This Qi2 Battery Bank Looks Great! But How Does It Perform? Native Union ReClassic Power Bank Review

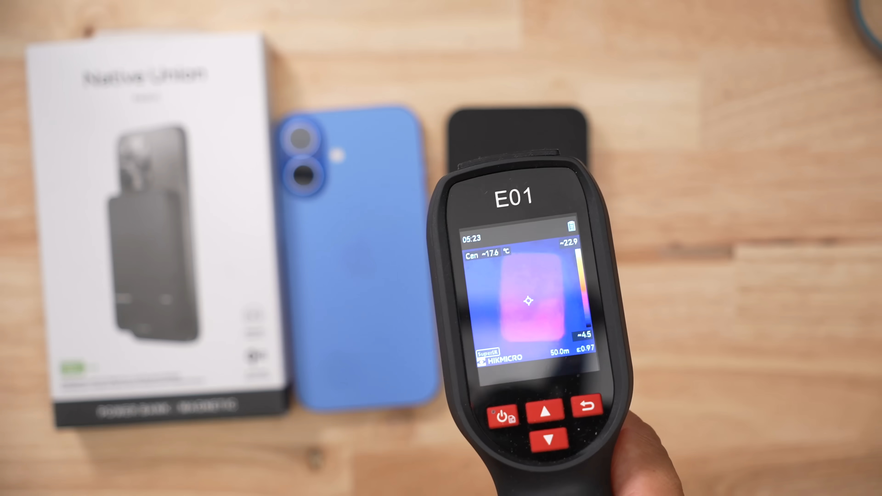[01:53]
On screen: spot -17.6°C
Now, when it came to thermals during discharging, this thing topped off at 40 degrees, and when it came to wireless charging, it topped off at 48.2 degrees.